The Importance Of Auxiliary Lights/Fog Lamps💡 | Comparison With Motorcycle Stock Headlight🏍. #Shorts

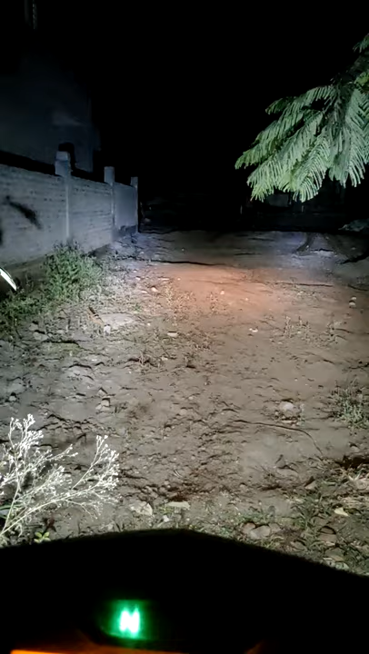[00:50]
longer visibility so this is a huge difference and I can switch on both at the same time